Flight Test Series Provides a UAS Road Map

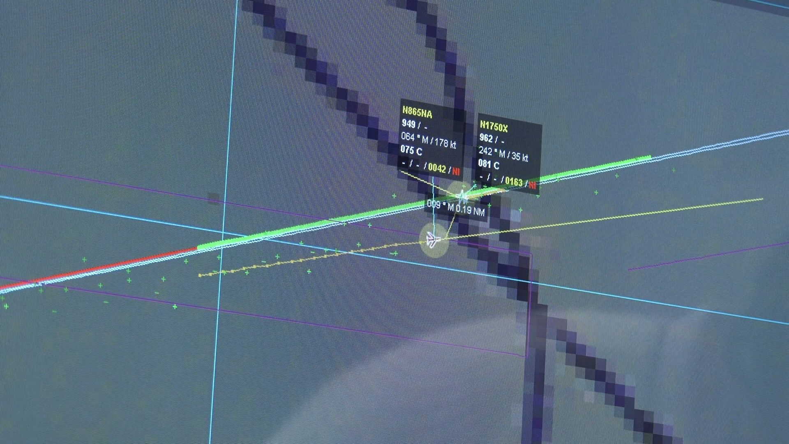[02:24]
and he was then able to make any corrective maneuvers through the Detect and Avoid display and system.
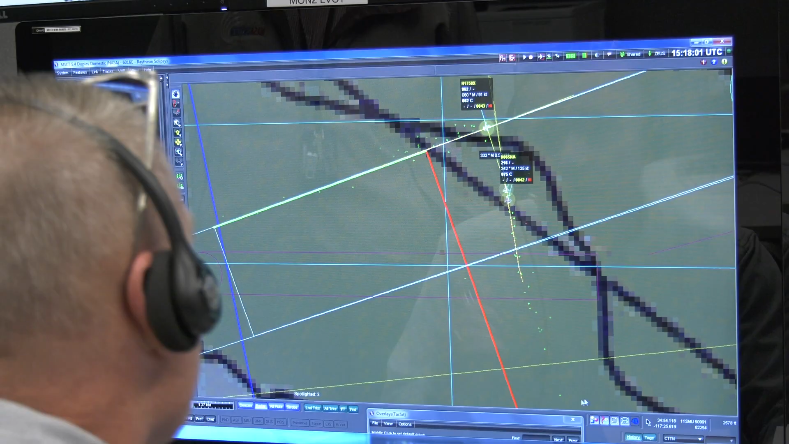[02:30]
We're collecting data for the FAA and also RTCA.